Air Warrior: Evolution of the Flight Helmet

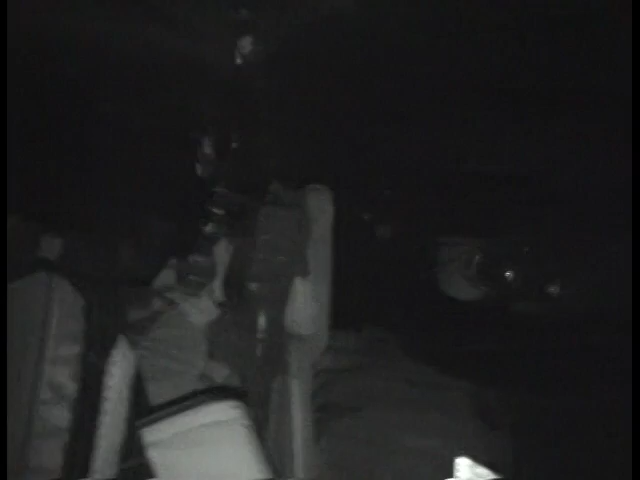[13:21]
The face shield is not the only helmet-mounted device for the HGU-56P.
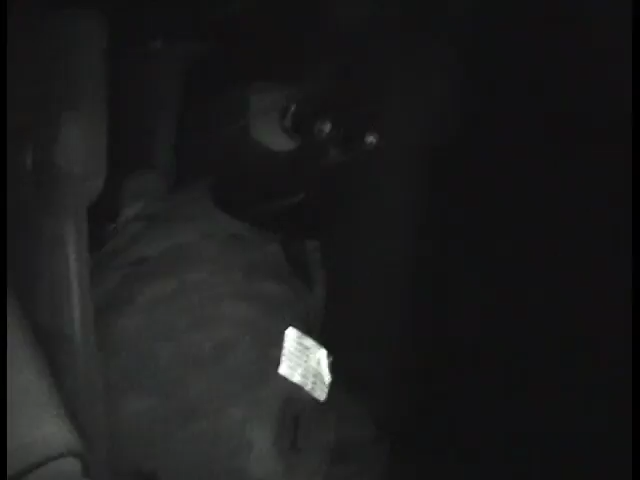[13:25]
The most common item mounted on the flight helmet are night vision goggles, or NVGs, which allow air crew members to see at night.
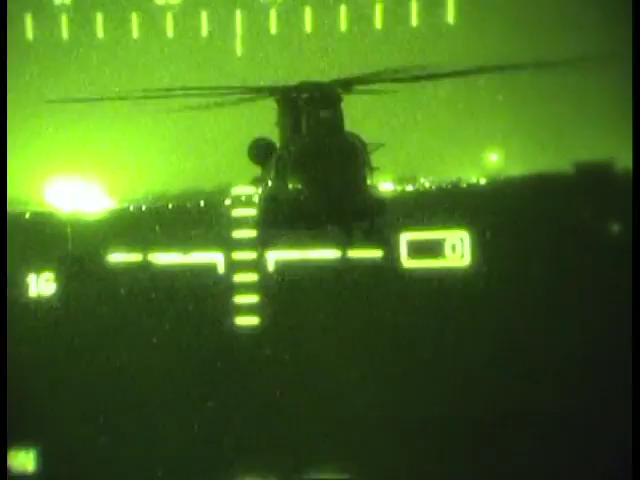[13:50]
And especially when you hook the umbilical for the HUD on something while you're trying to turn, you know, and it's like you can really snag it on your seat or something.